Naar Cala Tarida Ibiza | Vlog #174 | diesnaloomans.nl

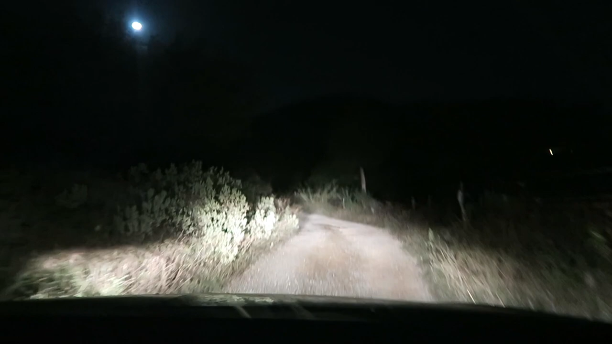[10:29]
Zie, op die camera ziet het er helemaal Blair Witch Project-achtig uit. Ja, we zeiden net al, moet je kijken, een volle maan. En dan over dit weggetje. Ik ben heel blij dat ik naast Bart zit. Want elk moment kan er zo'n vrouw op de weg verschijnen met zwart haar. En een witte jurk aan. En lijkt bleek. Je weet wel, zo'n figuur. Zo uit de ring of zo. Uit de ring. Kruipend haar.